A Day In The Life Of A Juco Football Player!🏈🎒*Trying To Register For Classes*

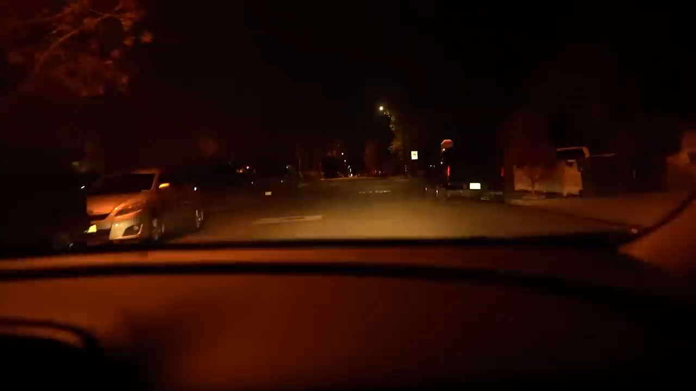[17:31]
know it's off season you feel me cut me some slack bruh yeah make sure you're turning signals on whoa she doesn't know how to drive the wheels on the bus go around and around around bro come on now chill bro come
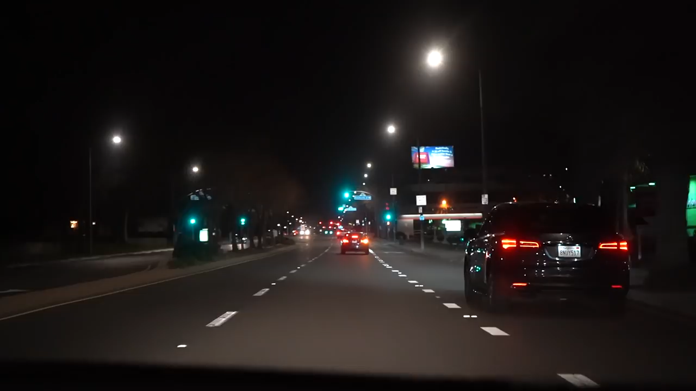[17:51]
on now we athletes we gotta be careful out here though i probably can't even see me but like